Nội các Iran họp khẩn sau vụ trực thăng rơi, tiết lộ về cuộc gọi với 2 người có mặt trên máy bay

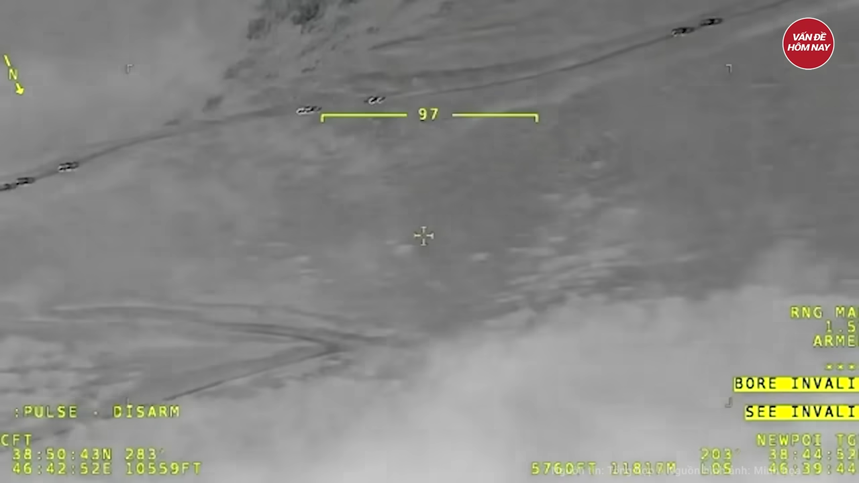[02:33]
đã xác định được một nguồn nhiệt ở vùng núi tỉnh Đông Azerbaijan và chia sẻ với các nhà chức trách Iran. Các đội tìm kiếm và cứu hộ đã đến địa điểm nguồn nhiệt được xác định, nhưng vẫn chưa xác định được vị trí của chiếc trực thăng.